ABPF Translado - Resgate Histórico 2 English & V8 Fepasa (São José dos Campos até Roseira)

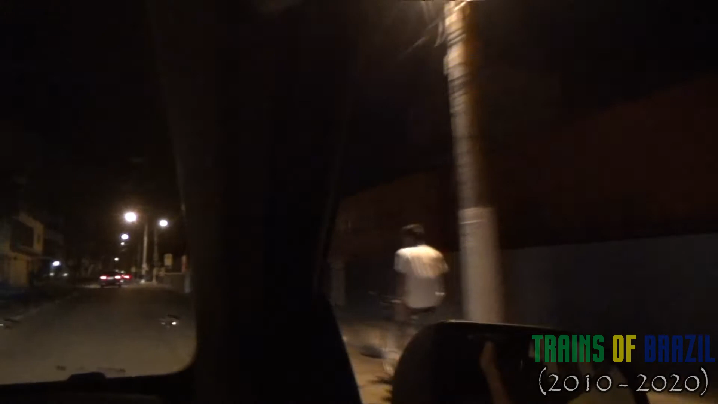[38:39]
É. Ó, tem os cilindros ali também, ó. É? Lá na frente? É verdade.
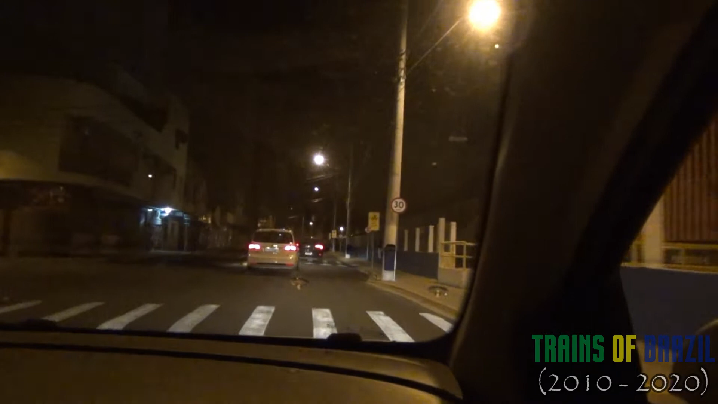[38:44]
Pô, nós temos que chegar na frente desse trem, tio. Nossa, esse trem tá da hora.
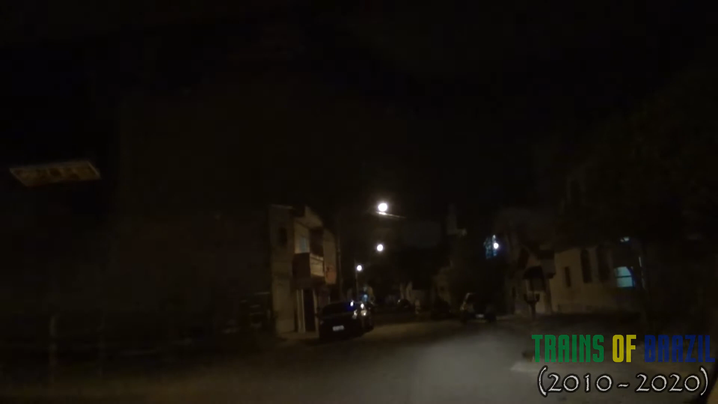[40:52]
Quanto ao rolê em si, a caçada tá bem divertida. Bem divertida, tá bem espontâneo, né? Aproveitando. Produtiva, né? É. Só passando pela quebrada aqui com a basílica no fundo, né? Fica bonito, né? É, não é todo dia que vem uma paisagem dessa assim. Oh. Né? Chave. O bar do Tal. Aí, ó. Ô, Tal!